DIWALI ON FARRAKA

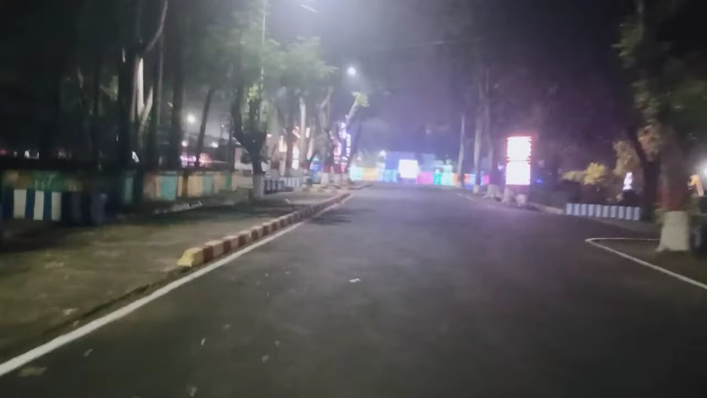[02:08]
गाइस हम लोग पहुंच गए है यहां मीनी मार्केट के तरफ